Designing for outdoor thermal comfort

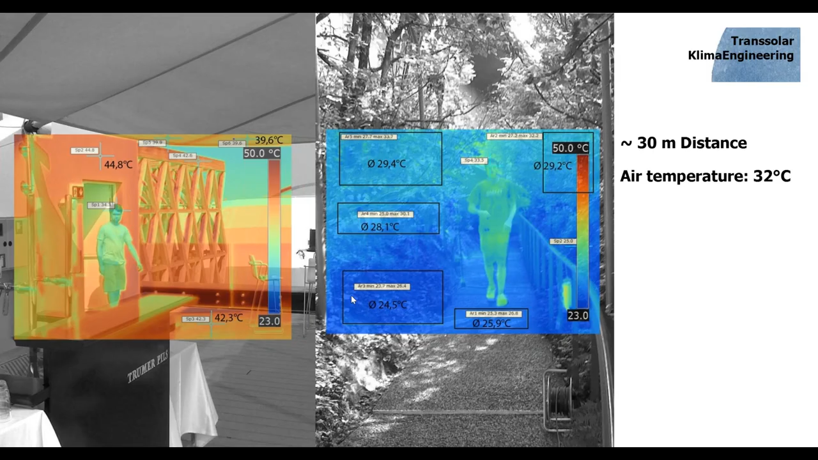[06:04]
On screen: scale top 50.0°C
You can see it, you can do it pretty different, and how you design it has a big impact on the comfort. So what is comfort, especially what is outdoor comfort?
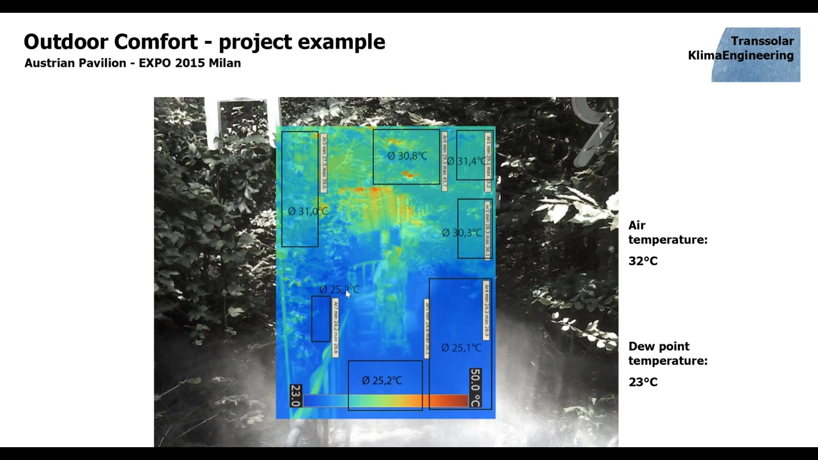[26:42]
On screen: scale top 50.0°C
I will show you later some images. But this was really like a cool pool we created here for people. And you see this significant difference in performance of materials also outside of the pavilion. We see this is a vegetation, like a plot of vegetation, which somehow the surface temperatures are around air temperatures. This is what plants tend to do, a bit lower if you have some misting like at the bottom. But then compared to artificial materials
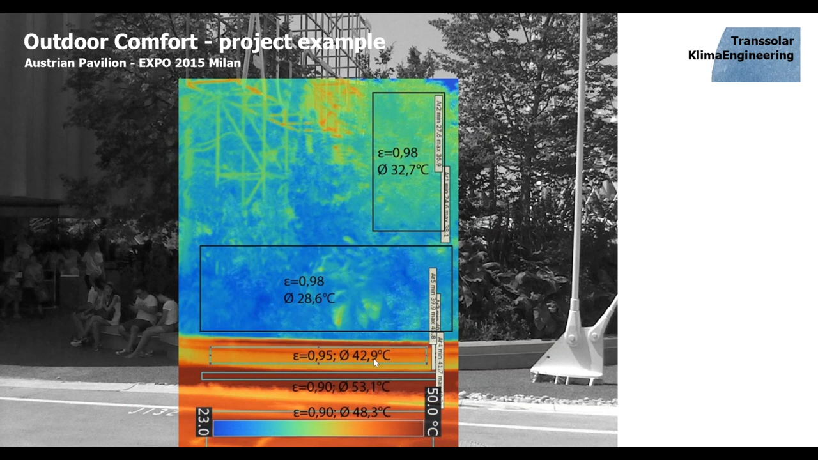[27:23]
On screen: scale top 50.0°C
like the wooden dark painted bench and the dark asphalt, there's a big difference in performances, around 10 to 20 degrees lower surface temperatures just by appropriate material selection. So I think now there's a quiz coming.
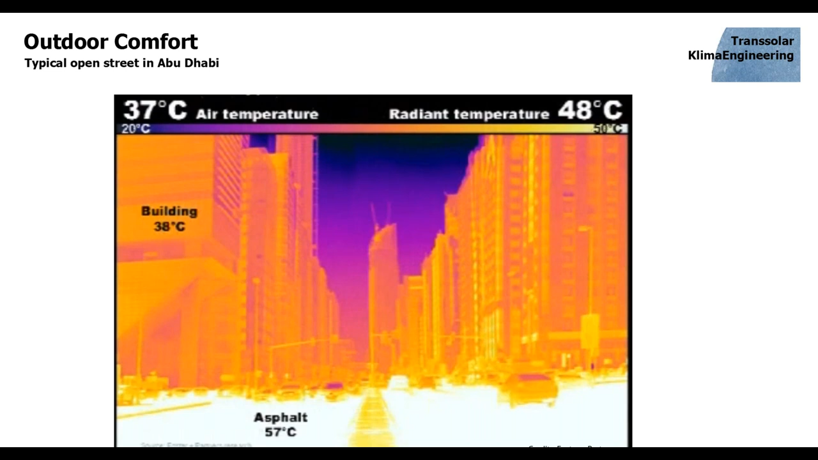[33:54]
On screen: scale top 50°C, scale bottom 20°C
They are all above air temperature and the radiant temperature here is around 48 degrees, so much higher than air temperature.
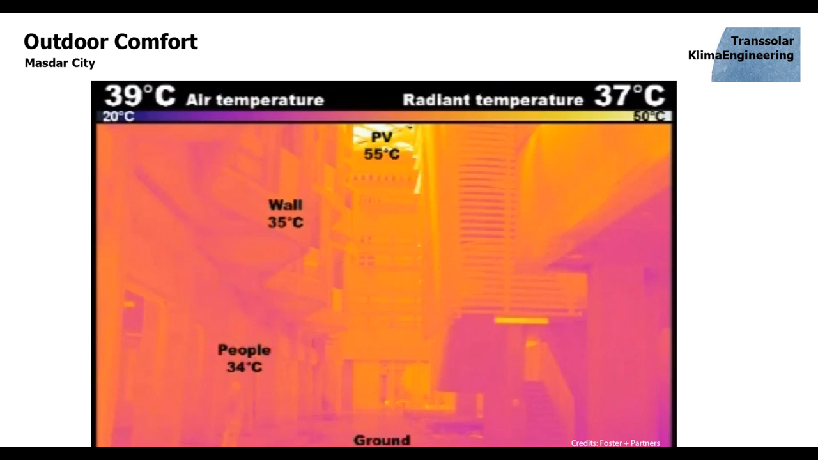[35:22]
On screen: scale top 50°C, scale bottom 20°C
Just by having an appropriate answer for city design, and just by designing it right, let's say. We were also there and took some measurements, and you see this courtyard,